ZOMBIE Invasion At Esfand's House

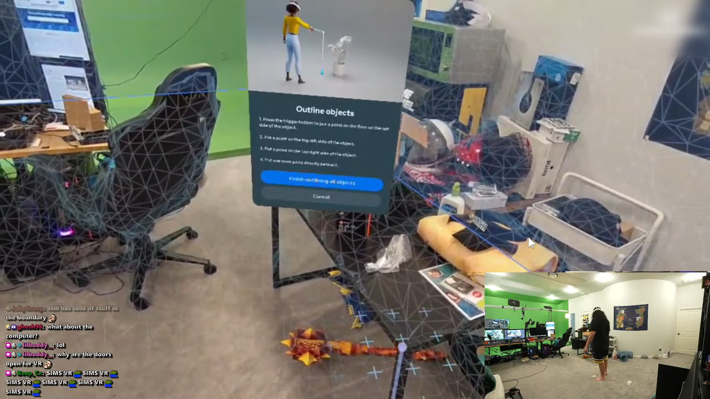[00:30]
So in this mixed reality home invasion mode, you need to set a couple things. Like this is a table.